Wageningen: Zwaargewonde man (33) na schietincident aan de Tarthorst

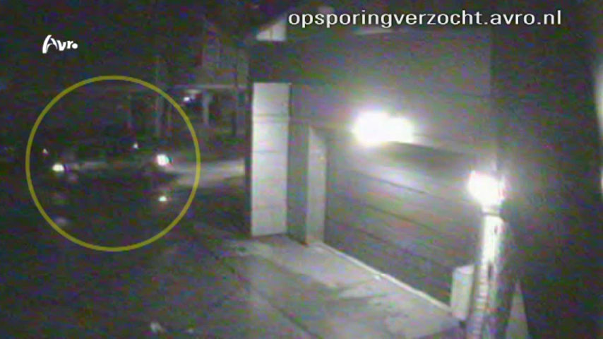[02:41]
Met de inzittenden van die auto komen we graag in contact omdat zij mogelijk iets belangrijks hebben gezien. We gaan verder naar de volgende beelden want niet veel later passeert een andere auto de woning. Ja, dat was waarschijnlijk een donkerkleurige station wagon.